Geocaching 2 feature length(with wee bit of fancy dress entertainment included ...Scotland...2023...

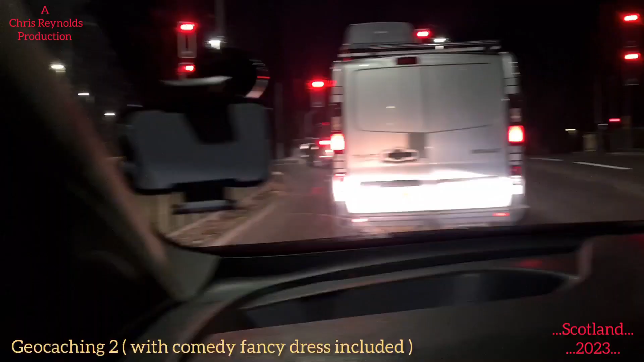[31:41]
So just a wee description as to where we are. We're just at the top of the Forfar Road where it meets the Dundee to Perth A90,
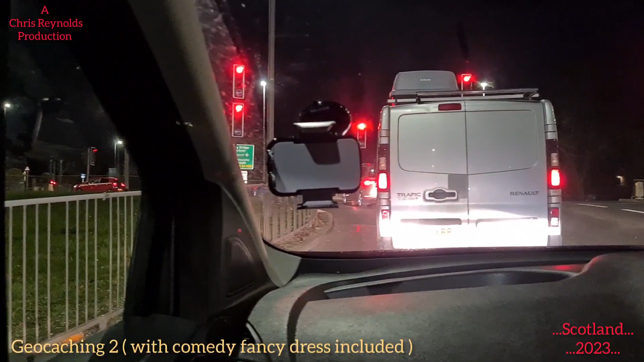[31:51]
and we're going to be going left down towards the Scott Fife roundabout
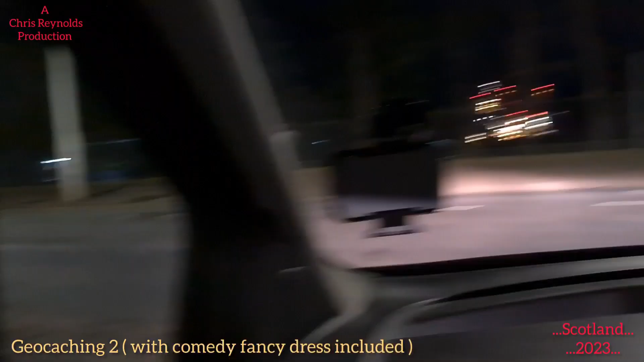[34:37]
So We're just turning left onto the Arbroath Road, and up ahead we'll be going towards the Scott Fife. I love that you at least know the names of the roads.
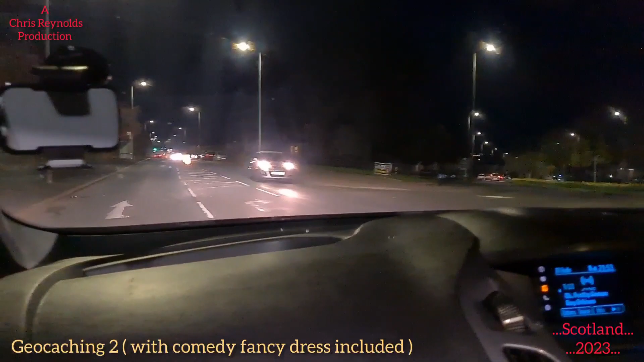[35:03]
You were sat there for hours. Yeah. So, we'll take a wee snicky. Yeah, we're just at the roundabout, going away to turn up onto Green Dykes. And at the top of that road is where the Scott Fife roundabout is. And you can hear the diesel engine. The diesel engine, yeah, doesn't sound just good. These are oil change. Oh, it's needed oil change, is it?